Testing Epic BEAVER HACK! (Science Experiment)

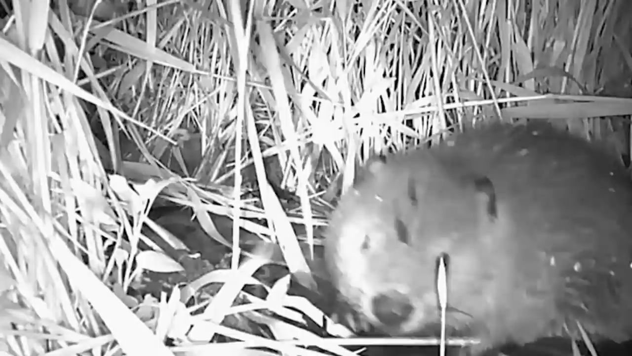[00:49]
found a whole nother set of mysteries beaver pond mysteries so agents I am here on in a very important beaver mission I am trying to make my own beaver pond.
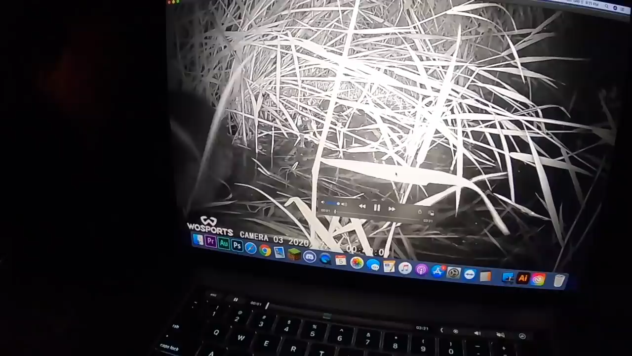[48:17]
Alright let's check it out Alright let's see A beaver That is a beaver You're right Oh it's a baby beaver Look at that
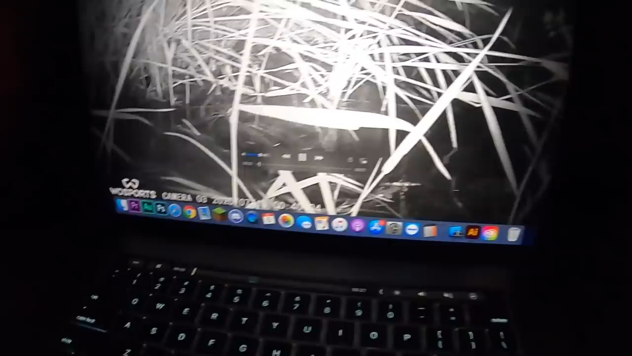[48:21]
Oh my goodness Okay Oh there's another one
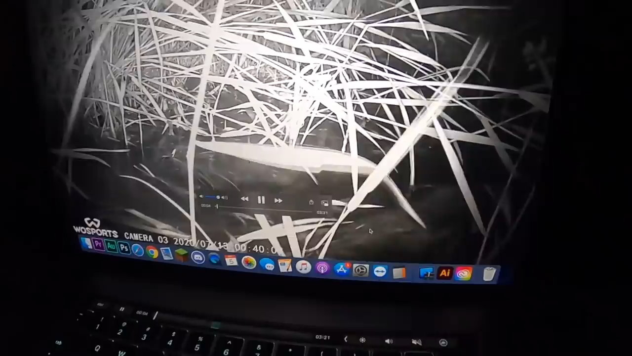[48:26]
There's another beaver Right there You see that Oh look Look the beaver's over there What's it doing Look it's right there
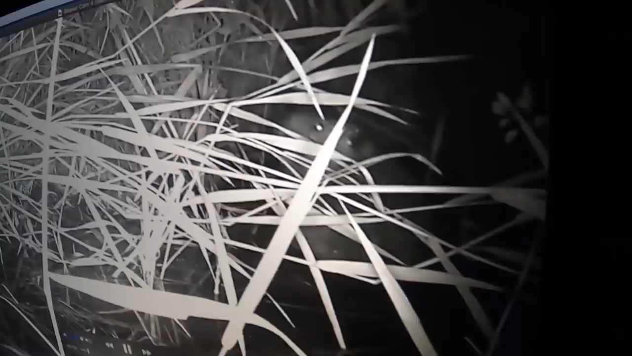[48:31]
What's it doing right there What's it doing Oh What's it doing now Oh what is Wait a minute Go back Go back
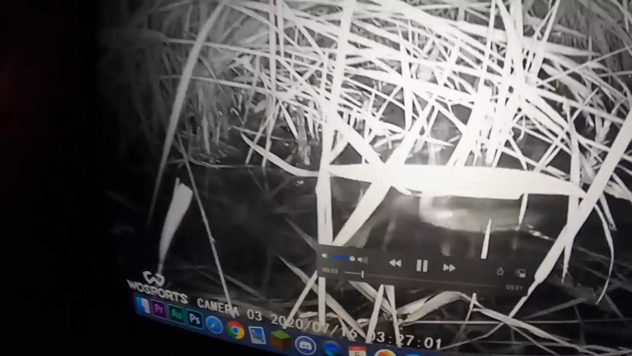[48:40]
What is that Muskrat That's a muskrat Dude That's so cool I don't know
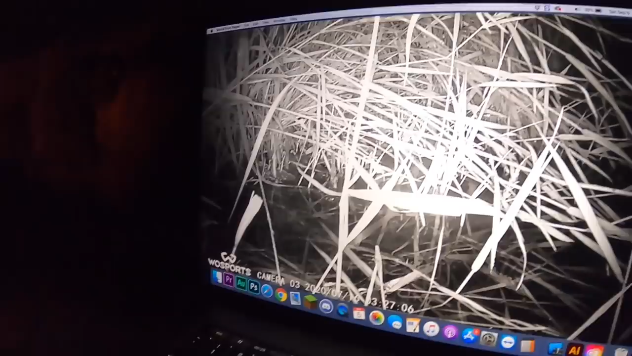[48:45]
if that's a muskrat Or a water vole It's a little small Oh Oh yeah that's big There's a beaver right there
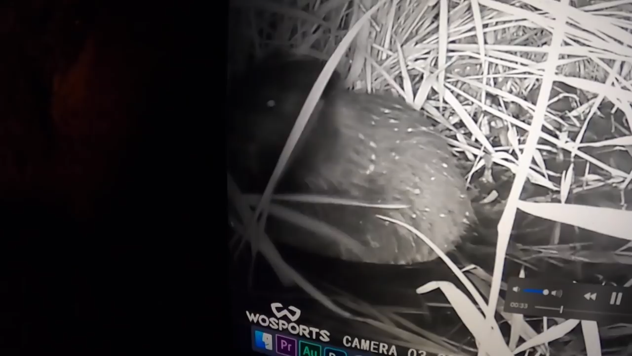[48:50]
Oh What is it doing It's got some horse tail In its mouth What's it doing there Oh there it is Oh
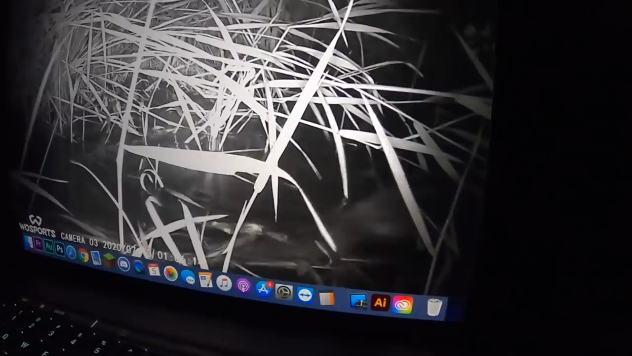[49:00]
there it goes This is so cool Oh there's a big beaver Big
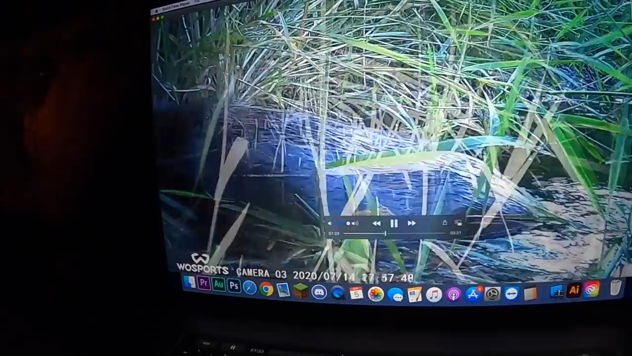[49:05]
beaver Oh Oh there's the big beaver Right there This is in the daytime Look at that
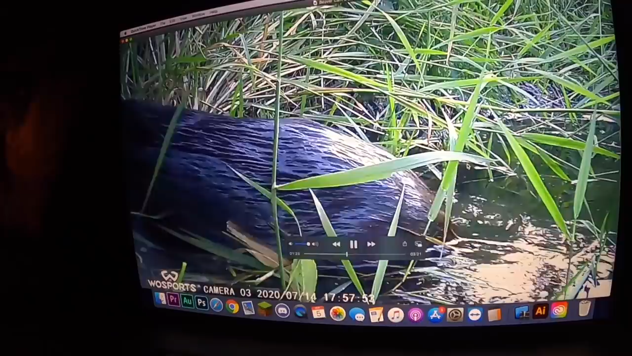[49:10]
It's the beaver again Alright what else Oh there's a beaver What's it doing
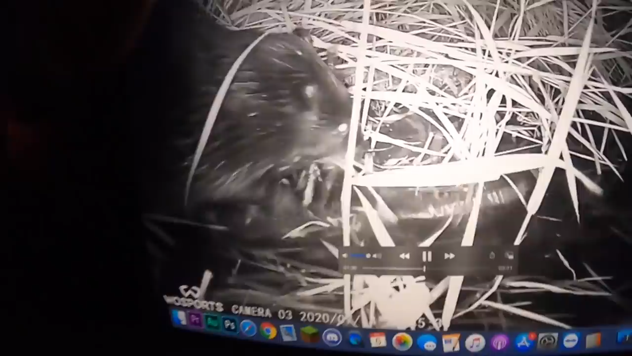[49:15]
It's eating something What's it It's repairing its dam There
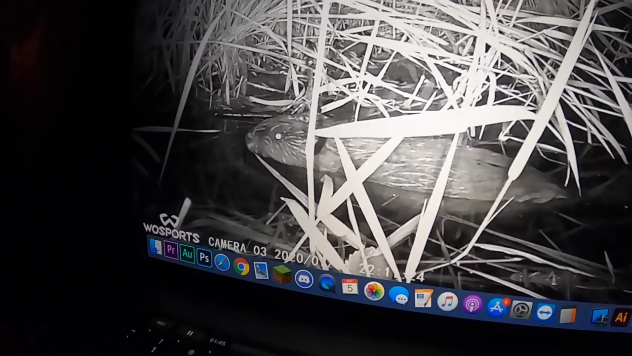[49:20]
it is I think it sees the camera It's like I don't know about this camera I'm
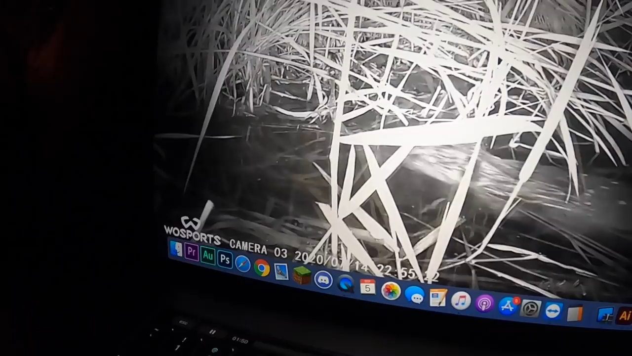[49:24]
going to get out of here Look there's steam Coming off the water That's pretty cool Oh there's a mouse Awww That's a mouse See that's not the muskrat That's a
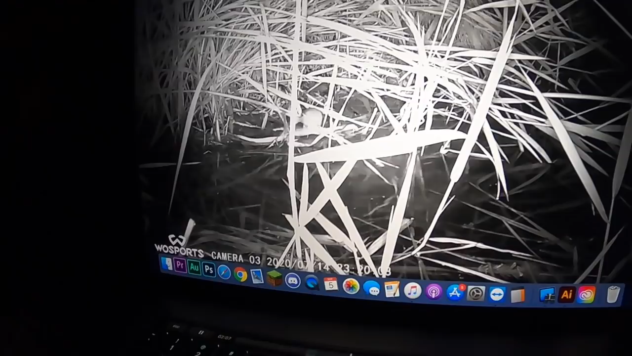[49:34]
mouse Or the water bowl I think that might be a water bowl Axel How's that Oh It's looking
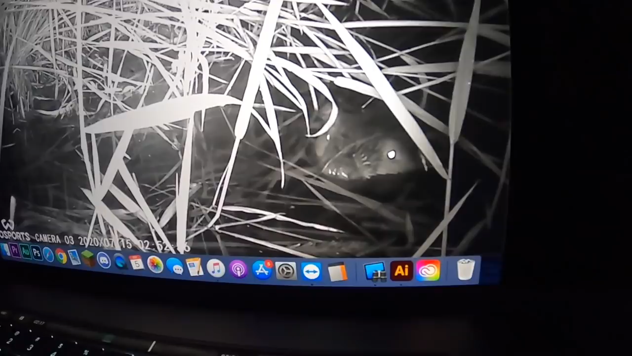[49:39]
at the camera It's like I see you That looks like a big cow
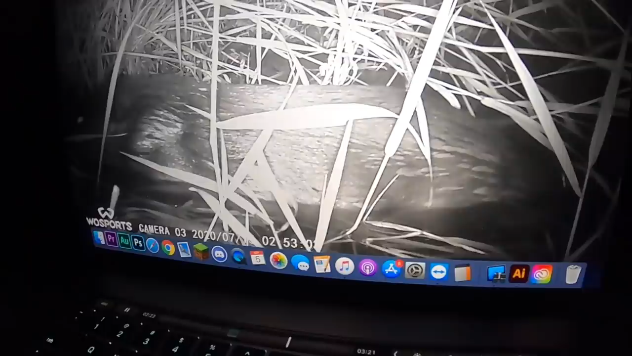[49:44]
That's huge Wow That is so big That's definitely the big beaver Oh
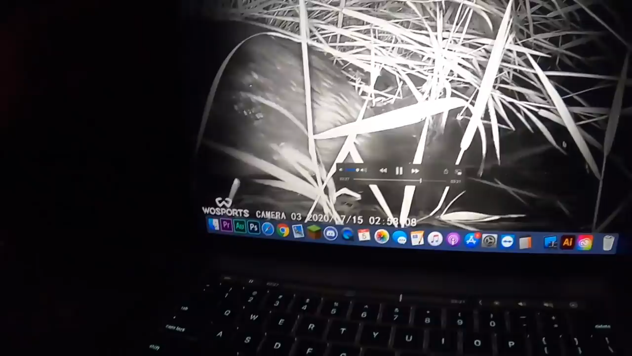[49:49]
my goodness This is so cool Oh what is it Oh there's the little baby beaver Oh
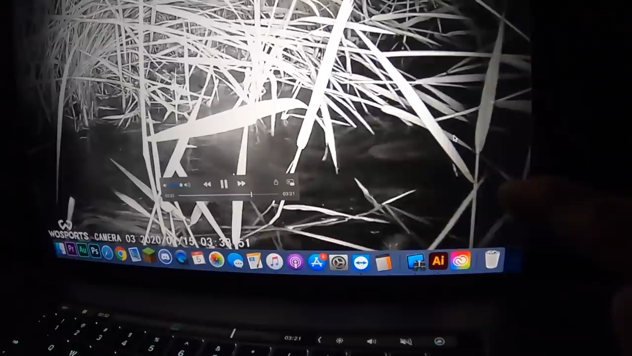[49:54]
It's the baby one And it grew a little bit This is like a month later
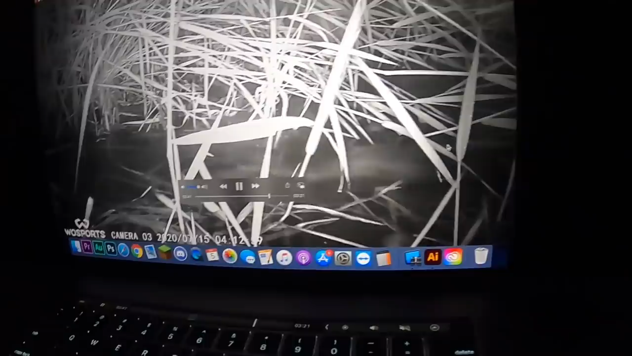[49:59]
Oh there's another little one There's that little Oh what is that You see it I think It took something It did take something What did it take